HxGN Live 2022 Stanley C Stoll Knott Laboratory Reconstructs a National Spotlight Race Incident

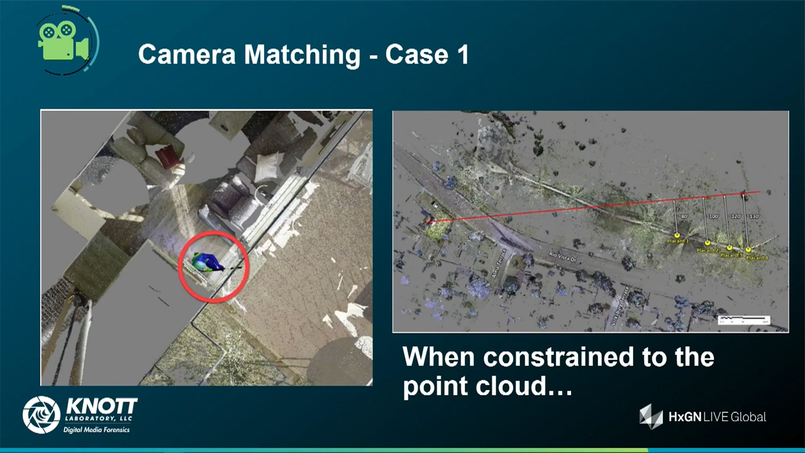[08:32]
Particularly important and had huge implications on the outcome of this trial. Ultimately, that was the result of constraining that video and that single frame to the point clouding and finding the specific alignment of that rifle.
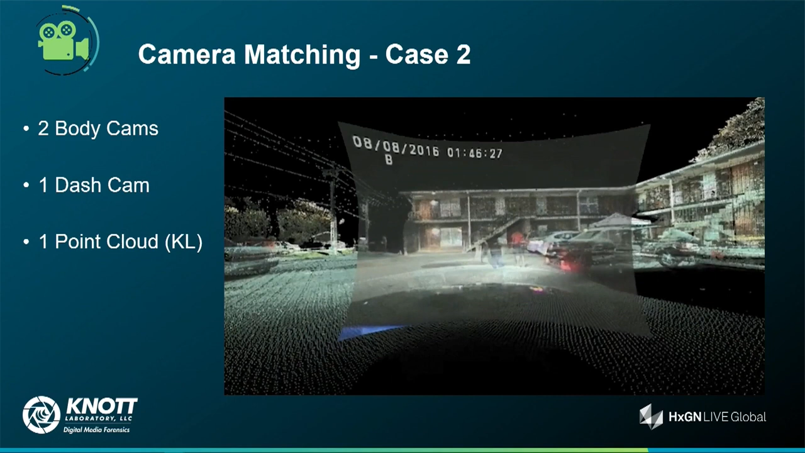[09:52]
But you can put this into context and move this camera through the scene, through the point cloud scene, and understand exactly, you can understand more information beyond the extents of the camera.
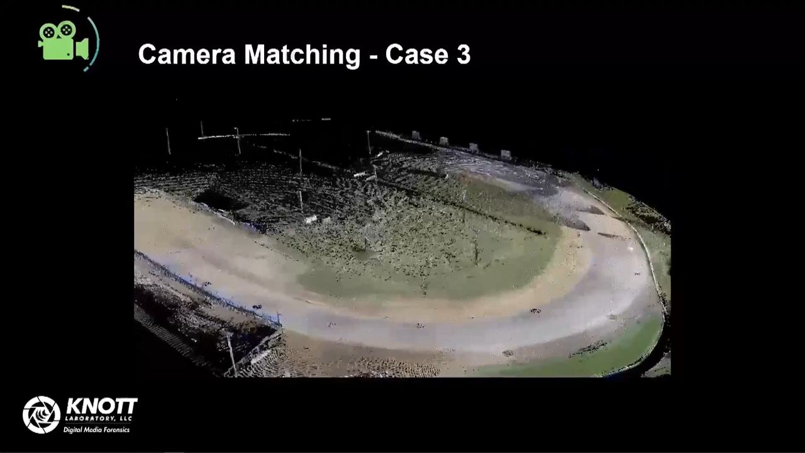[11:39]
This is the race that I led with in the video that you see in the beginning.
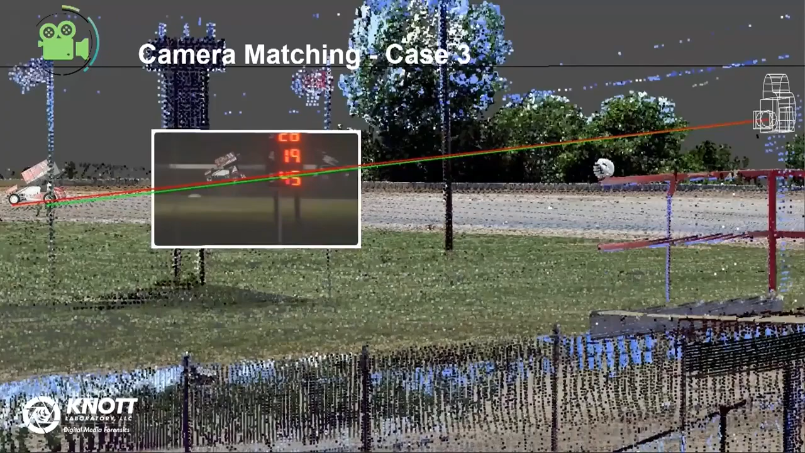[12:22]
So from behind, now we're correlating the location of that vehicle into the point cloud from the camera that observed this incident.